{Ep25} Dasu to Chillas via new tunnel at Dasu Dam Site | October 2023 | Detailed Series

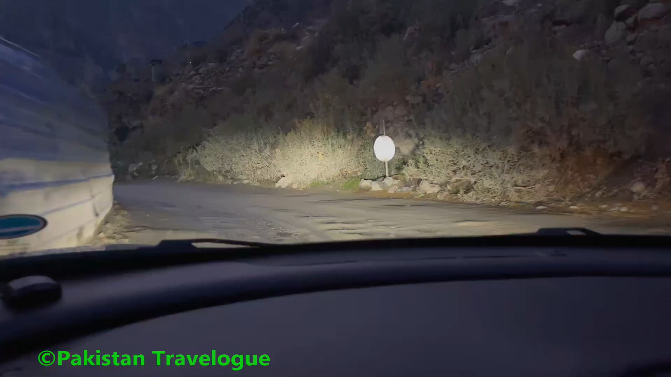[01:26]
यहाँ हम पहले आए थे तो बड़ा कीचड़ था यहाँ पे, अभी भी ये पीछे कुछ कुछ जगह खराब है, ये दासू प्रोजेक्ट जो है,
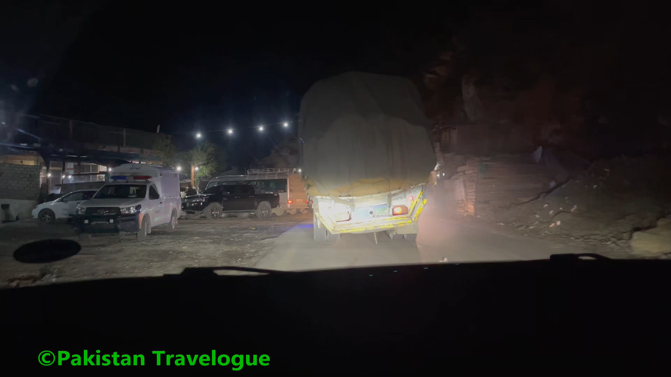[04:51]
58 मिनट्स में फाइनली समर नाला आ गया है, ये मेन समर नाला, ये देखो कार वाला खड़ा हुआ है, फुल में उसने HID लगाई हुई है,
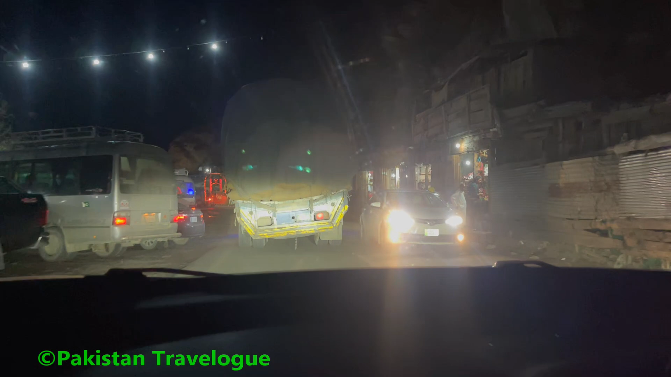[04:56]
फुल बीम पे ये खड़ा है,
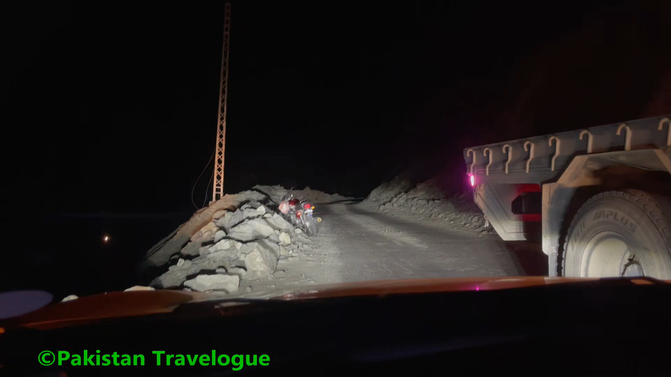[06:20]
अब उसको फुल पीछे किया है हाईएस वाले को, सबसे पीछे गया है, तो अब जाके कुछ जगह बनी है जी, कर लें। उसने रोक लिया है,
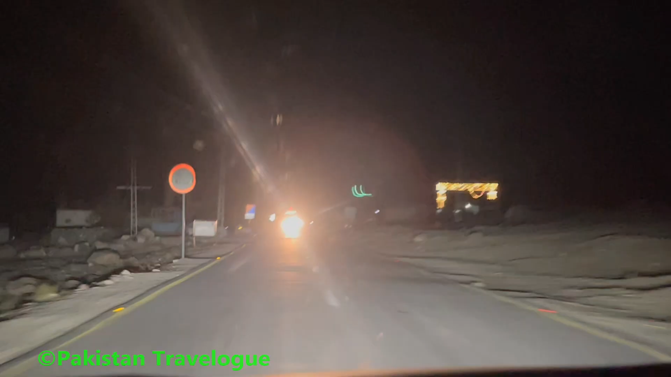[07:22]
देखिए बस 500 लाइट्स लगा के आ रही है,
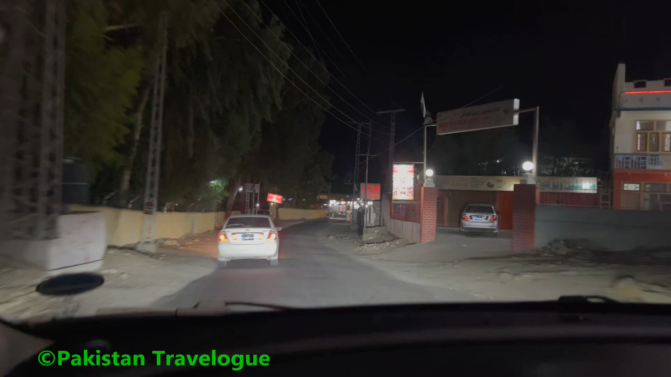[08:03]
अब तो और काफ़ी खुल गए, माउंटेन व्यू देख रहे हो आप, होटल खुले हुए हैं, शंग्रीला भी है यहाँ पे, मौसम कैसा हाफ है यहाँ, शंग्रीला है होटल शंग्रीला, पहले तो यही होता था मशहूर, ये उसी की ब्रांच है ये।
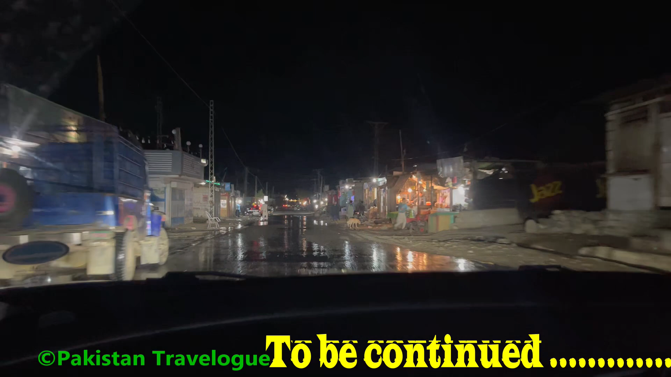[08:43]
ये हम गुजर रहे हैं चिलास से, चिकन चावल चिकन पीस ये है।